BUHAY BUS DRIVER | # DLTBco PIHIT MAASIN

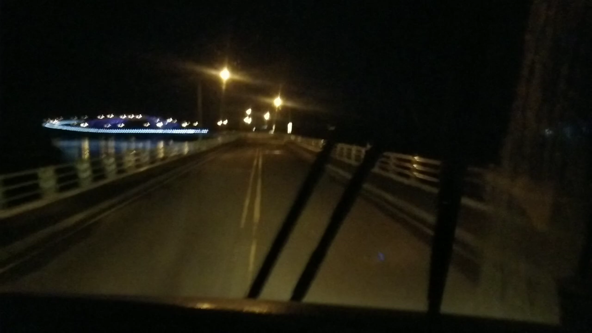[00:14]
Alright mga kumabila, nandito na tayo sa San Juanico Heights.